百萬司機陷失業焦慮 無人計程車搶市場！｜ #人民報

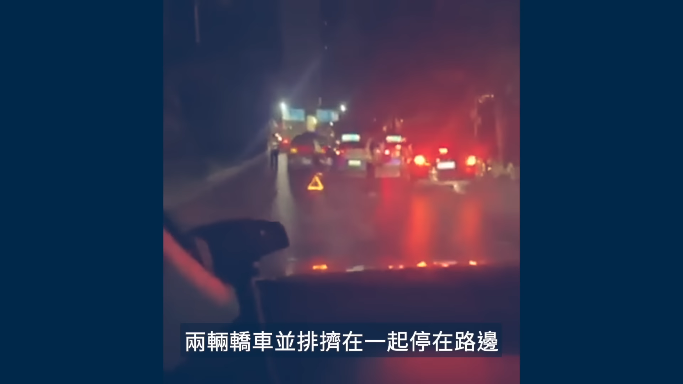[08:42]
一段拍摄于武汉的视频显示两辆轿车并排挤在一起停在路边疑似发生车祸交警已经到场其中一辆车疑似